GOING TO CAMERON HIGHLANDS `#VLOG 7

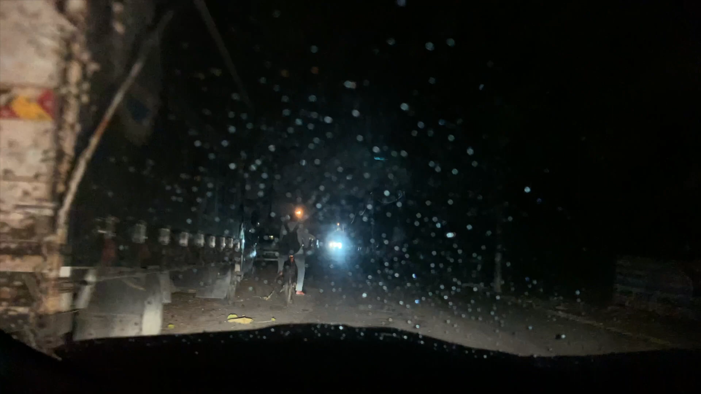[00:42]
गाइस, अभी हम इधर निकल ही रहे थे क्लैंग सेंट्रल के लिए और अभी इधर जो है बारिश स्टार्ट हो गई है हल्की हल्की।